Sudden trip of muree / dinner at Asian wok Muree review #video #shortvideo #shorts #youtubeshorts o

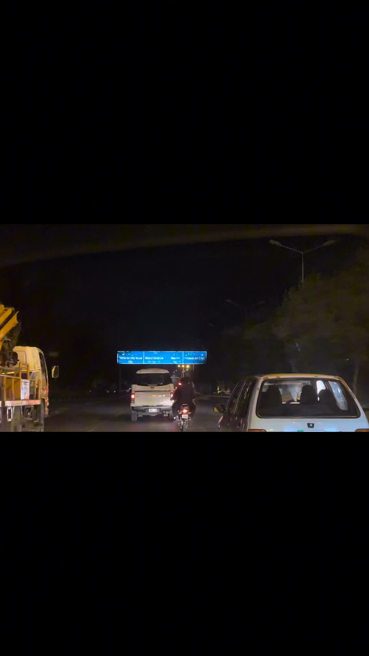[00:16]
तो अब हम जा रहे हैं मरी की तरफ कि लॉन्ग ड्राइव भी हो जाएगी, मौसम भी देख लेंगे और वहीं कुछ खा लेंगे।
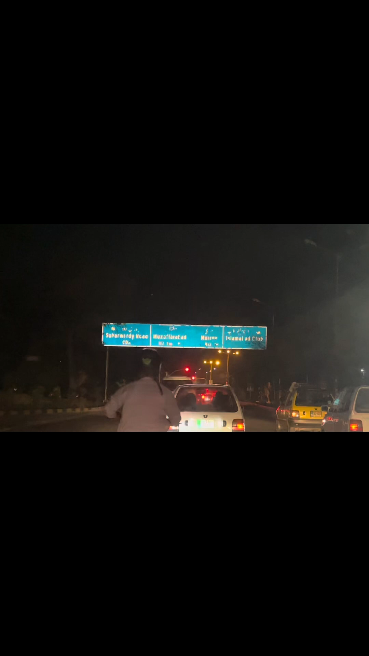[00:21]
तो हम जा रहे हैं मरी और यही हम करीना चौक से होते हुए आ गए
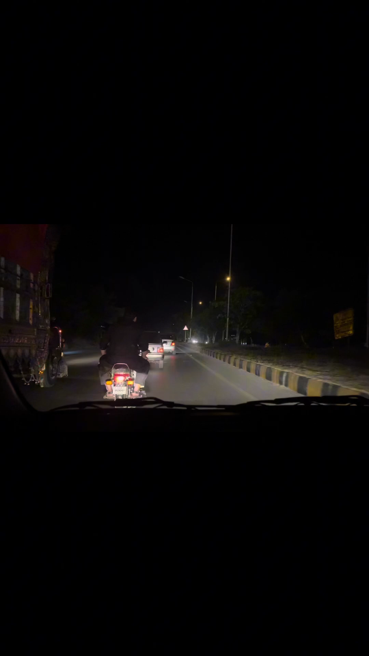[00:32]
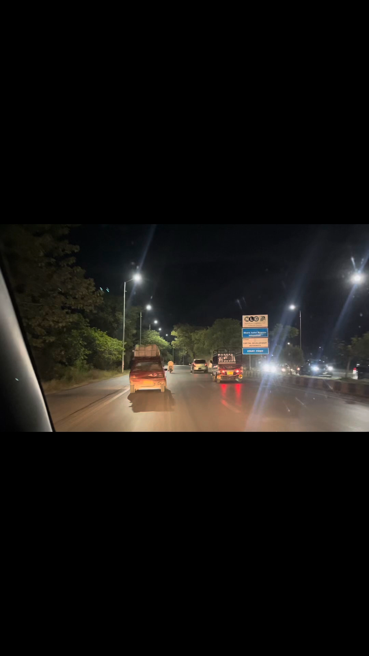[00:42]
जाएंगे बारह बाईपास पे और आगे आएगा बारह बाईपास।
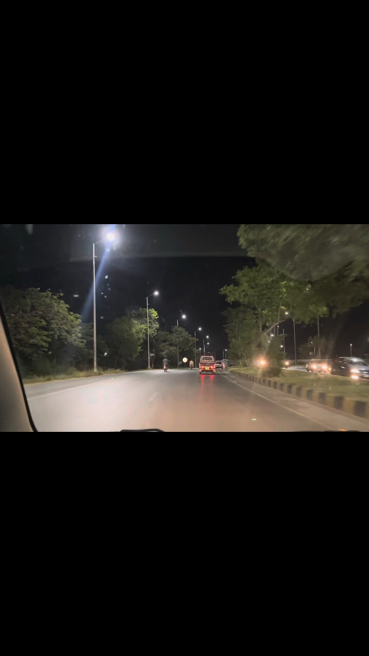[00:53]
अब आ गया है बारह बाईपास,
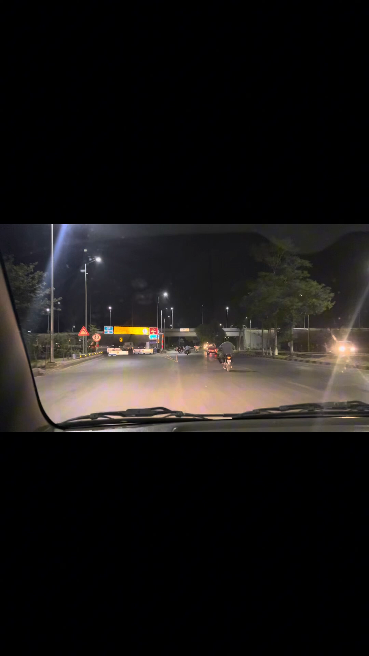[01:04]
तो ये दूसरी रोड जो राइट पे जा रही है ये बारह सिटी जा रही है
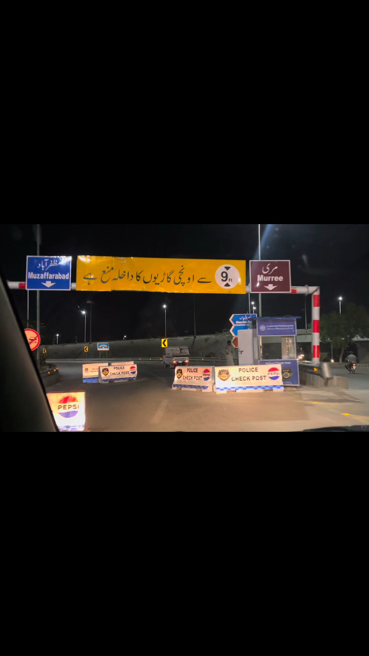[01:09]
एंड वी आर गोइंग टूवर्ड्स बारह बाईपास।
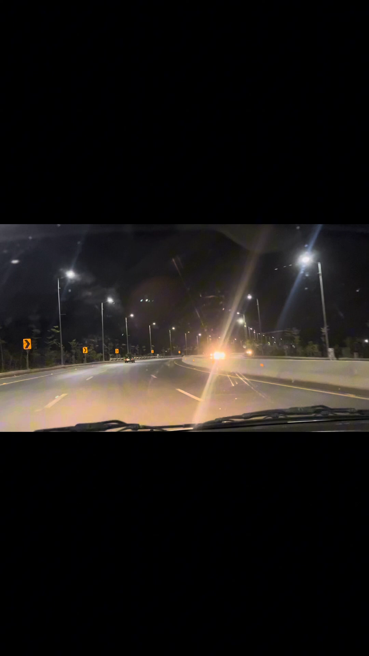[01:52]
तो ये बहुत अच्छा है और सेफ भी है। लेकिन हम जाएंगे मरी एक्सप्रेसवे पे, मरी ओल्ड रोड पे नहीं जाएंगे।
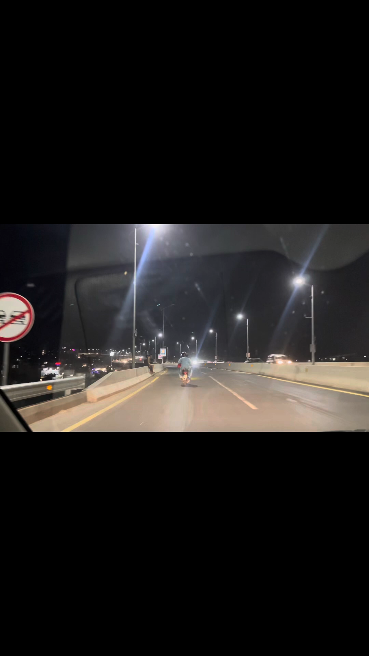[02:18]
आपको व्यू नजर आ रहे हैं बारह सिटी का, और हमने सारा रश ऊपर से ऊपर क्रॉस कर लिया। ये फ्लाई ओवर है, अभी इससे गुजर के हम जाएंगे एक्सप्रेस वे पे और फिर
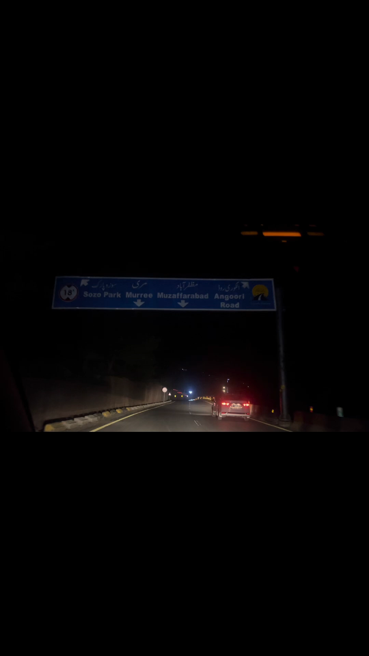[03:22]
और ये मरी के जो एक्सप्रेसवे पे होटल्स हैं वो आना शुरू हो गए हैं। अब हमारे लेफ्ट साइड पे सेकंड कप चाय खाना, और हम मोस्टली इस्लामाबाद में भी एशियन वॉक जाते हैं, हम यहाँ भी एशियन वॉक ढूंढ रहे थे।